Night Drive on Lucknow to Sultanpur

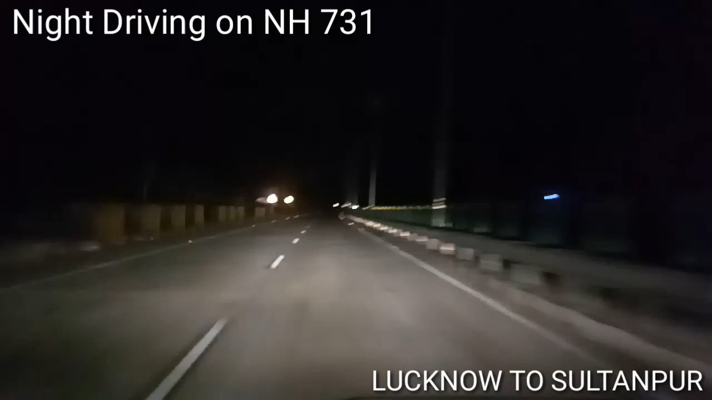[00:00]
دوستو نمسکا سواغت ہے آپ کا میری یوٹیوب چینل پر آج ہم نائٹ ٹرائیونگ پر نکلے ہوئے ہیں لٹنو سے سلطان پکے پر ابھی تک اس فورلین ہائیوے پر ہم نے دن میں سفر کیا ہے آج پہلی بار رات میں سفر کریں گے صرف آپ کے لئے ہم خود بھی یہ دیکھنا چاہتے ہیں کہ رات میں ٹرائیونگ کیسی لگتے ہیں آپ دیکھ رہے ہیں کچھ اچھا لگ رہا ہے روڈ بہت پیادی لگ رہی ہے اور رات میں چلنے میں مجھا بھی آ رہا ہے